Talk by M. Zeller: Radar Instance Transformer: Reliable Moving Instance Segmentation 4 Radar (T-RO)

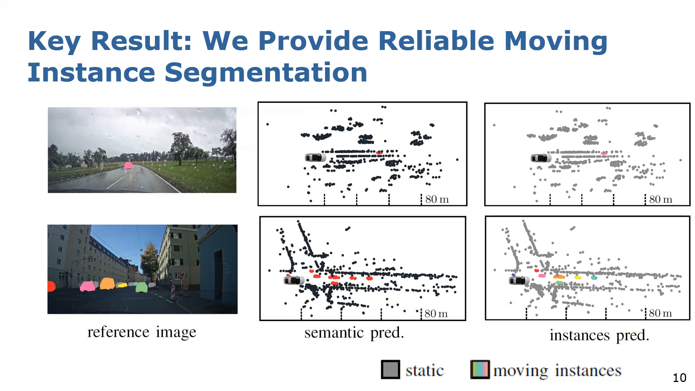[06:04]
and also reliably identifies the different instances within the scene. The design decisions of our network are backed up by ablation studies, which you will find in the original paper. To summarize, our model performs reliable moving instance segmentation and only needs sparse and noisy radar point clouds as input.